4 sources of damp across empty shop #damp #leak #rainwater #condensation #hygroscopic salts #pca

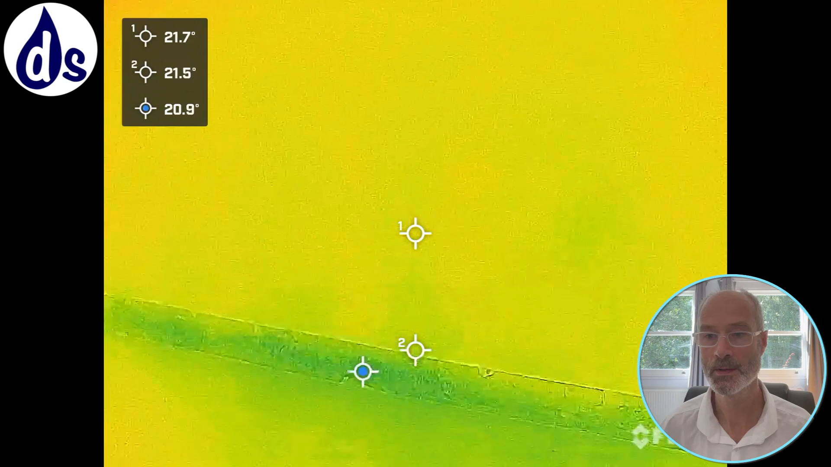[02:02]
this shows heat loss and obviously it's showing so on the other side of this wall there's a corridor which was left cold particularly there so you can see in the thermal imaging camera where blue
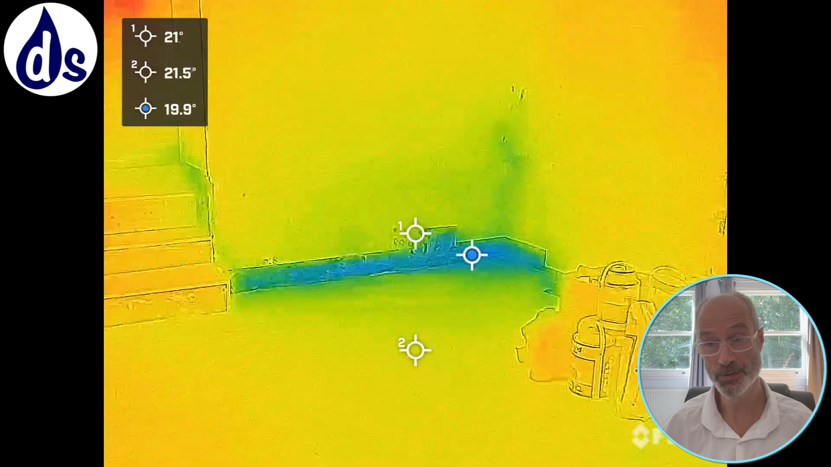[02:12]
is colder than orange obviously if water's coming through then that will indicate a potential source and it will cause heat loss as well